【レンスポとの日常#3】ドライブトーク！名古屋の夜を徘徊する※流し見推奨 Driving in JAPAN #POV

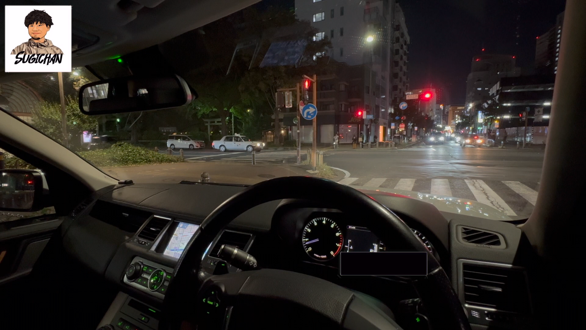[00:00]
今栄に来てるんですけど、時刻は9時45分、もう平日の夜なんで人がだいぶ減ってはいますけど、まあそれでもやっぱ栄なんで多いですね。